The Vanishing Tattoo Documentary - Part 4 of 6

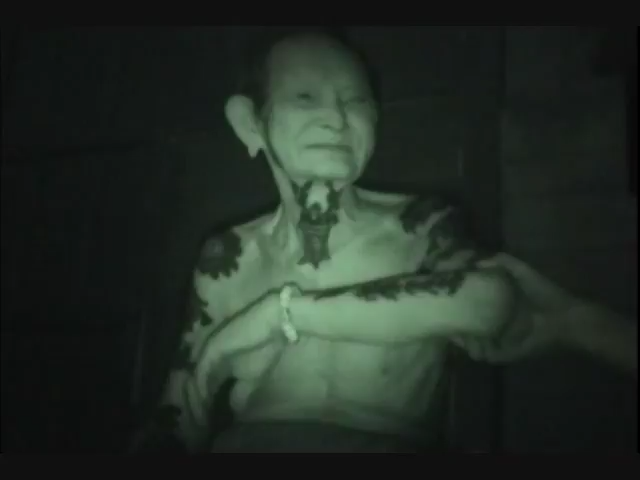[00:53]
He appears to bask in the eerie limelight cast by one Stark Baldwin, Simon's home movie camera. And by Lars Krutek's professional curiosity. The person who gave tattoo a long time ago,
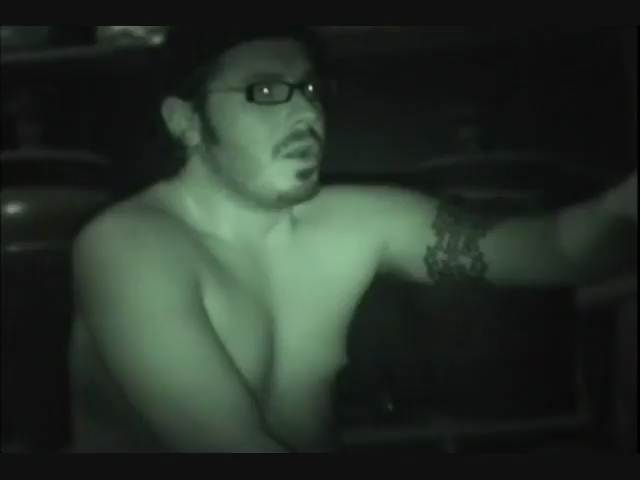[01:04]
was that the real expert tattoo artist? Was that a hereditary position, or could anybody do it? Communal thing, man. Everybody is involved. Anybody can do it. Mong hasn't practiced his tattoo art for decades. But he seems eager to talk about it, and relive the days when his tattoos acted as charmed amulets.